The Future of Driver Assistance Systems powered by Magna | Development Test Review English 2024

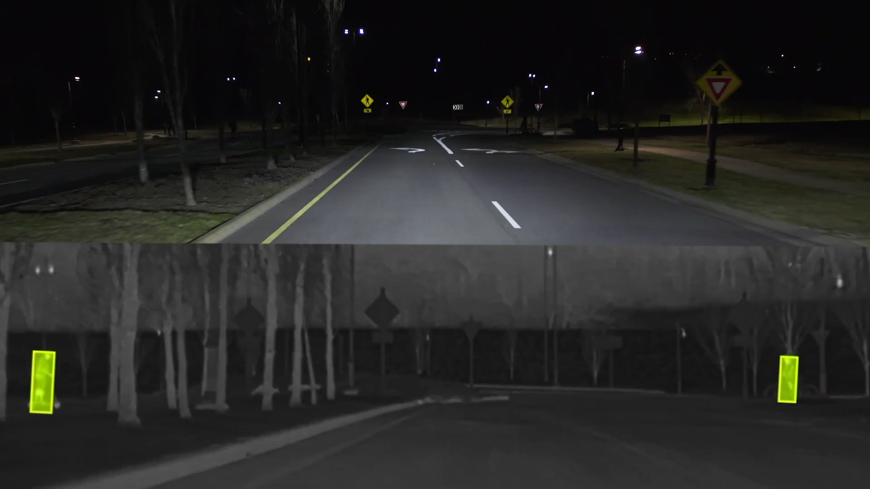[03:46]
at night where a normal camera can't see objects you're still emitting radiation so we can detect that with the camera and we can see different things at night.
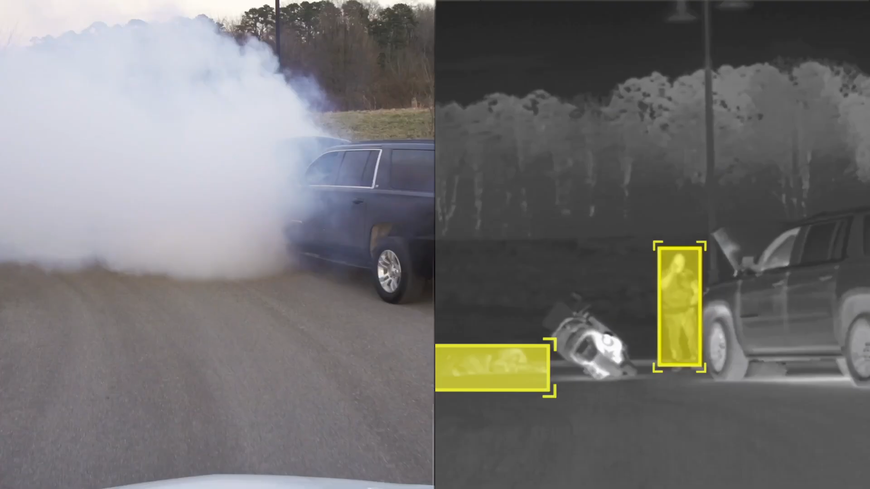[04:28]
different objects like a normal camera system what it'll be able to detect